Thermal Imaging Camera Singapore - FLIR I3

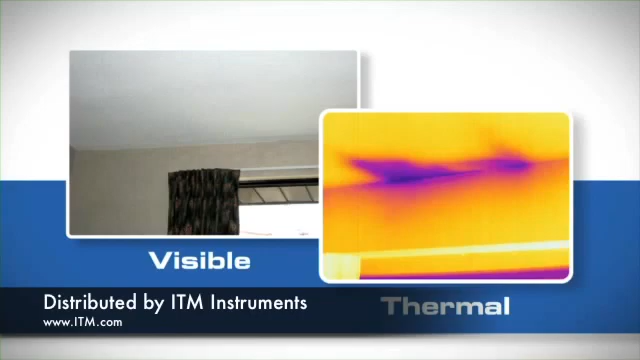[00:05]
take a look at FLIR's new i3.
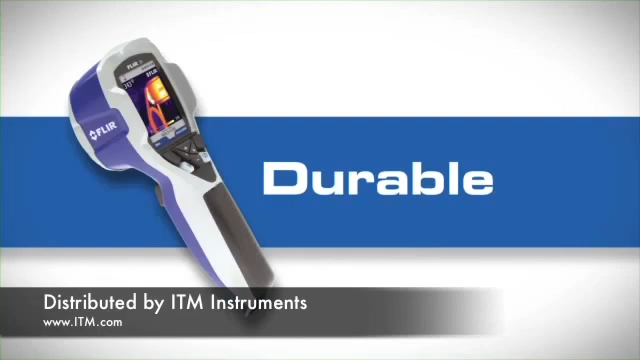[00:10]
It's a tough little camera with can-do attitude, ready to supply the critical information you need at a truly revolutionary price. Unlike temp guns that only pick up an accurate average temperature for a single spot from short range,
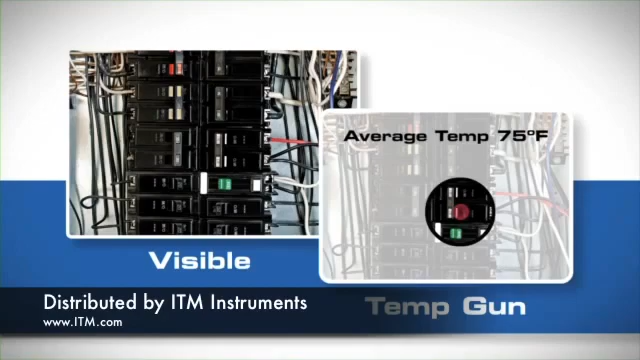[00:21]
the easy-to-use compact i3 gives you the whole picture
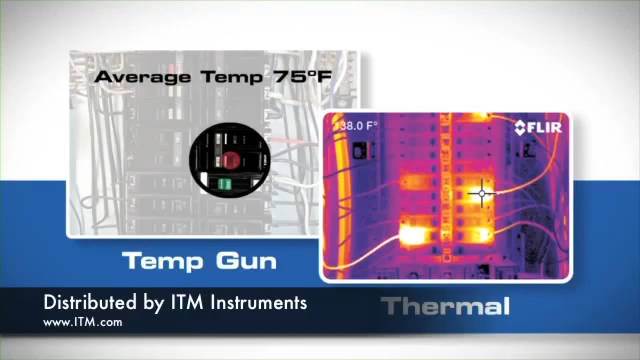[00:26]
with thousands of temperature measurements in every image, so you can clearly document problems from a safe working distance.
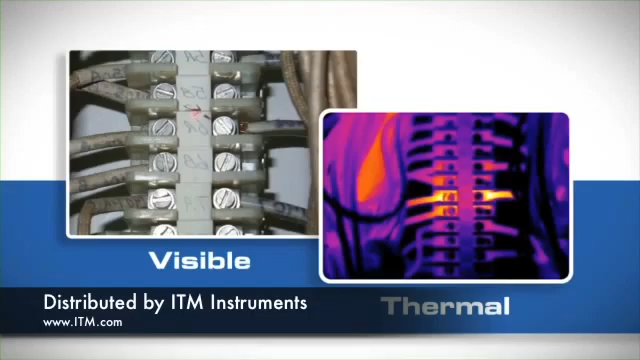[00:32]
Like all thermal cameras, the i3 makes pictures from heat,
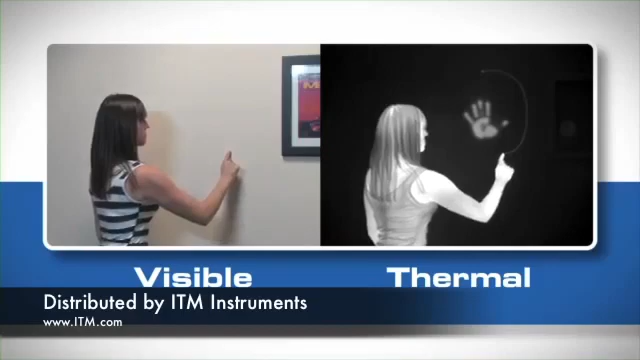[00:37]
not light, creating images from the heat energy that's around you.
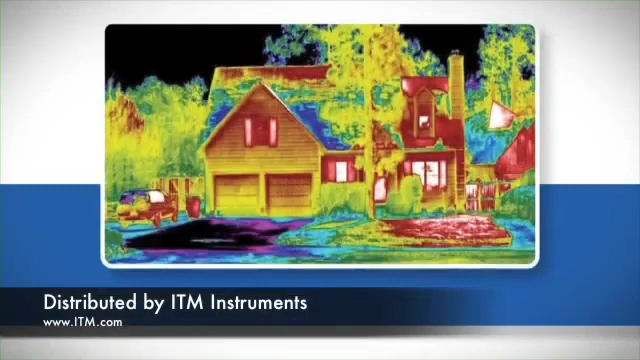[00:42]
The i3 can reveal a whole host of potential problems related to building heat loss that can significantly impact energy costs,
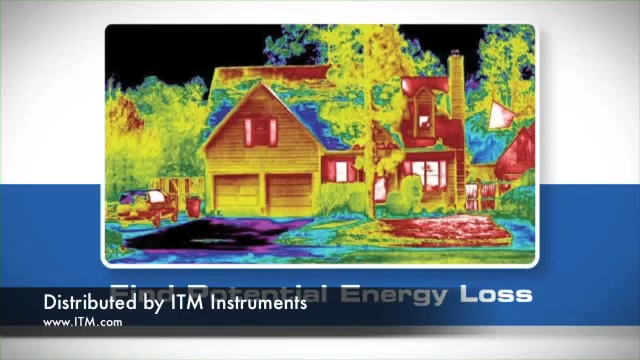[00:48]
including issues with missing or damaged insulation,
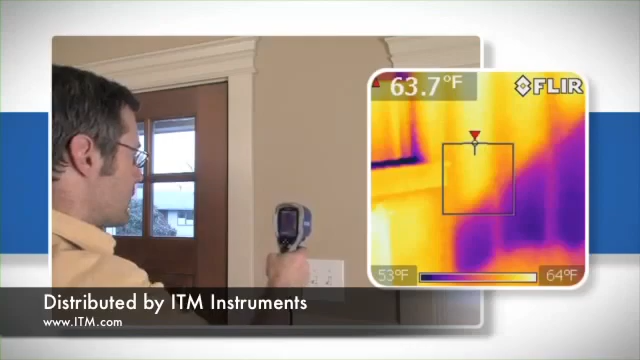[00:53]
On screen: spot 63.7°F, scale top 64°F, scale bottom 53°F
failed or leaking windows, damaged weather stripping around doors,
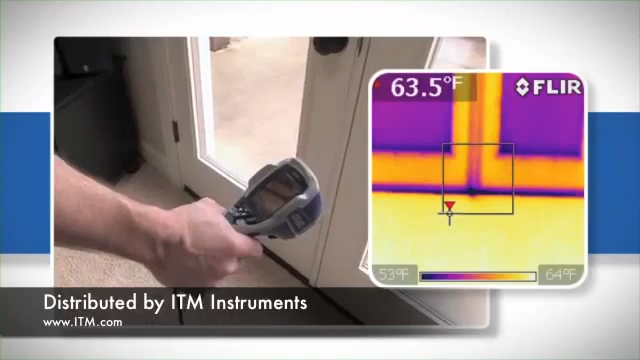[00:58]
On screen: spot 63.5°F, scale top 64°F, scale bottom 53°F
and many other common areas of air infiltration that can cause high utility bills.
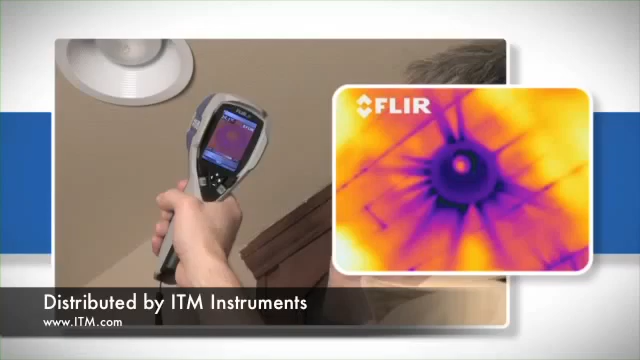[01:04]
The i3 is also an excellent tool for detecting overheating
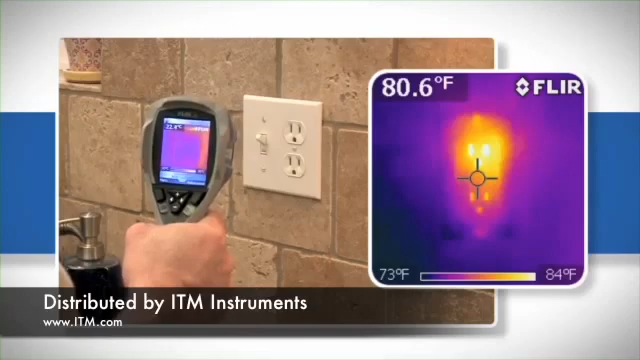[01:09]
On screen: spot 80.6°F, scale top 84°F, scale bottom 73°F
electrical components and alerting you to other heat-related safety issues.
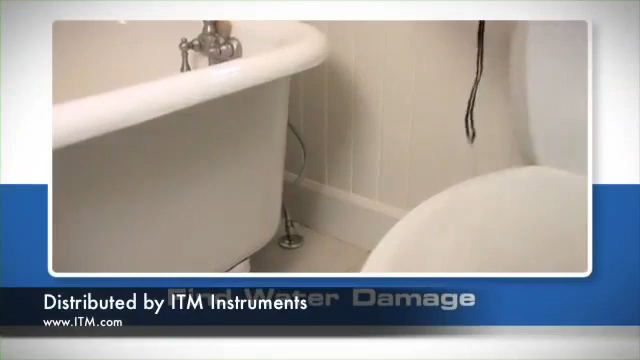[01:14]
The i3 can even help you find water damage. Water cools as it evaporates, creating a temperature difference you can see with a thermal imager.
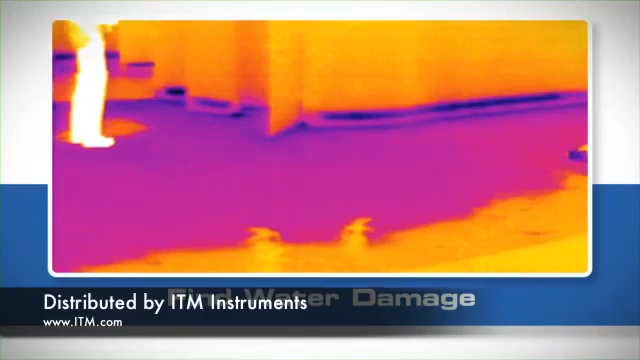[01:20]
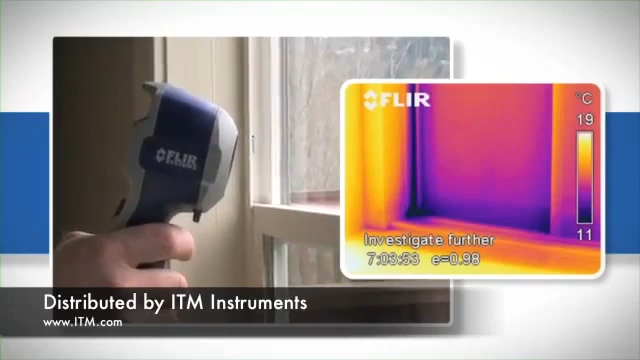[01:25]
On screen: scale top 19°C, scale bottom 11°C
Whether it's around windows or doors with failed flashing, and the roof or walls, or seeping around plumbing fixtures.
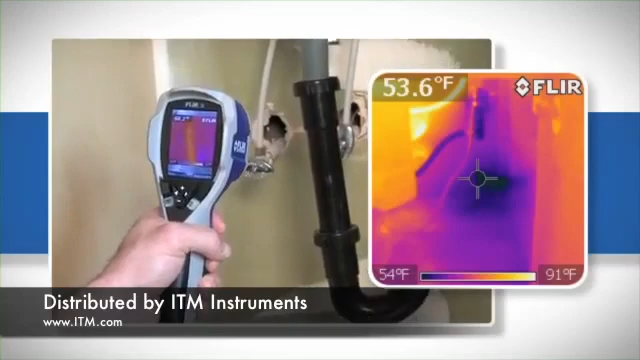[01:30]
On screen: spot 53.6°F, scale top 91°F, scale bottom 54°F
Clear's i3, finally, a point-and-shoot thermal camera affordable enough for everyone.